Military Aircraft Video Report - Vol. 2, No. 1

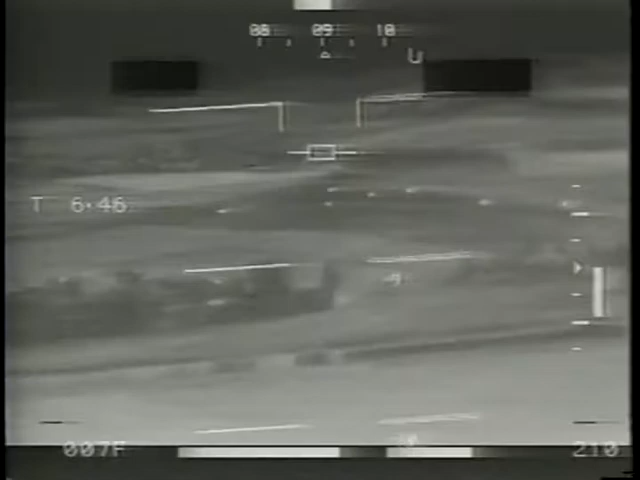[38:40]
The Hawk can also be a frontline airplane, especially with the help of forward-looking infrared radar and night vision goggles for the pilot.
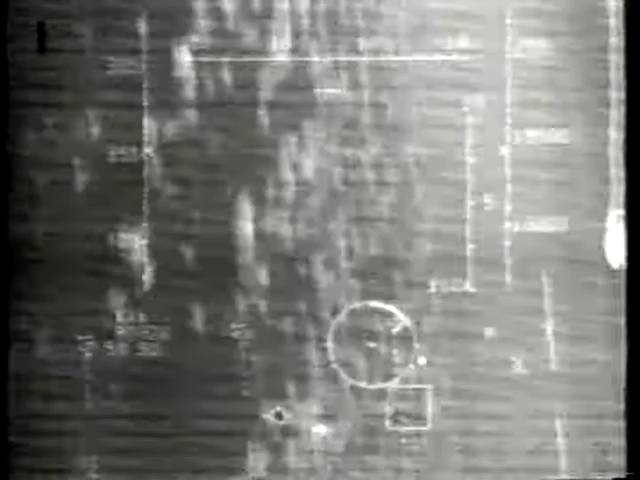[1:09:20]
Off the wing. Control there. Airspeed there. You did essentially a level turn there.